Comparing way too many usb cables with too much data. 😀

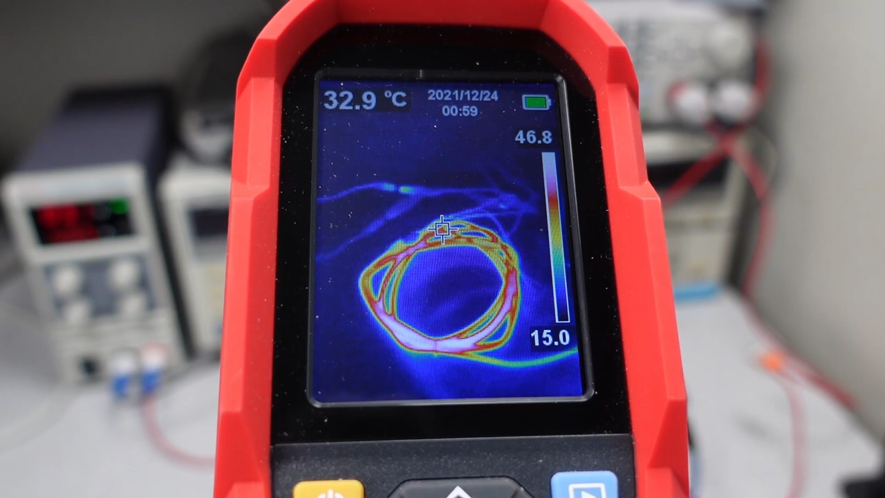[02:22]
On screen: spot 32.9°C
so I decided to pull out the thermal camera for this one. This one's getting warm. This is not the cable to use. Thankfully, they don't sell this one anymore. So here it is, all in one chart.